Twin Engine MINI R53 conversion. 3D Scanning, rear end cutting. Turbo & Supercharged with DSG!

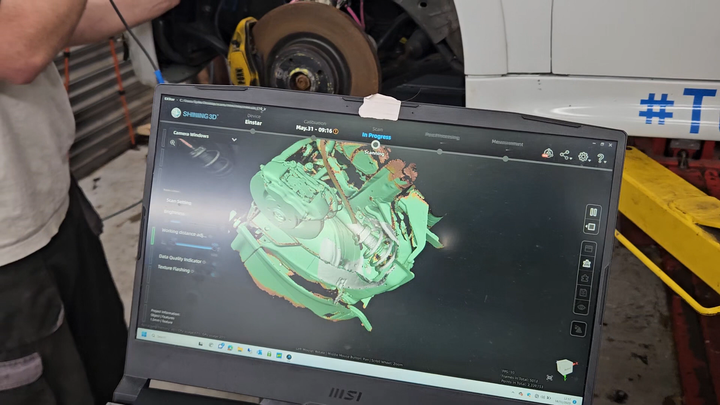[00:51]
Okay, so Uncle Spike is presently scanning the car. The reason we're scanning the car is so that we can find out our exact suspension angles,
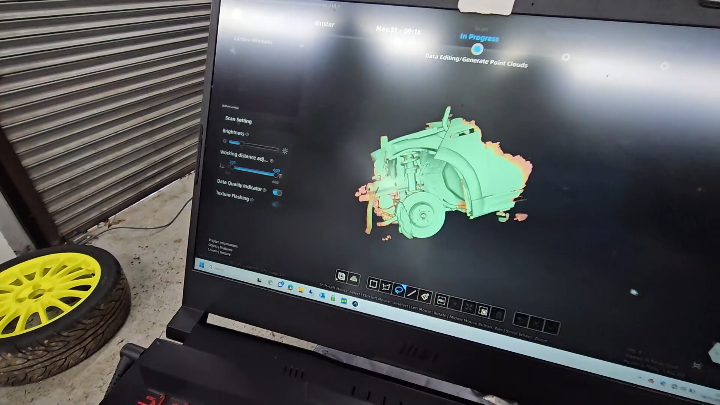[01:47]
That's just one part of the car. And then, so Uncle Spike will do each little part of the car, and then he'll knit them all together,